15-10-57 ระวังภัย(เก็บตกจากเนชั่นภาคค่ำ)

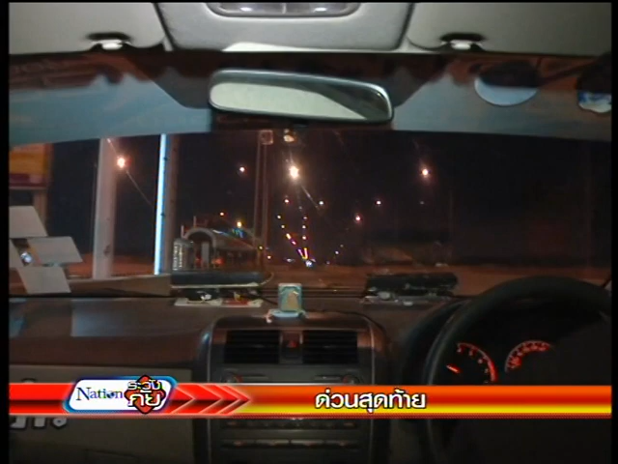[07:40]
ให้ใช้ได้ไม่เกิน 80 กิโลเมตรต่อชั่วโมงแต่เมื่อเราขึ้นมาสำหรวจบนด้านบนนี้นะครับ ปรังกษณ์ว่ามีรถหลายคันนะครับ ที่ไม่ปฏิบัติตามนี้